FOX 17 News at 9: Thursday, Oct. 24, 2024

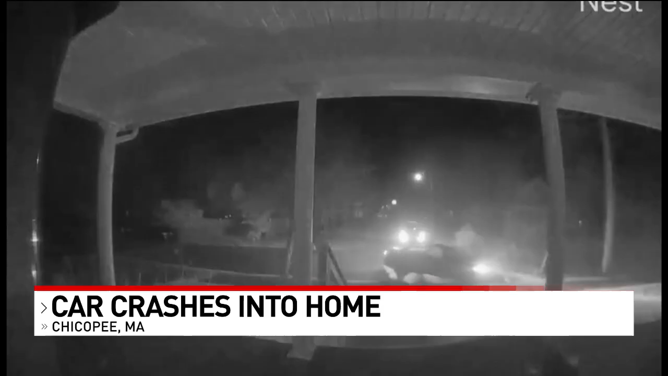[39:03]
Luckily, nobody inside the house got hurt again. It just hit the front steps there. Police have the license plate on the car, of course, and they're now trying to figure out who was behind the wheel. Tightening polls in October show a troubling trend for Democrats.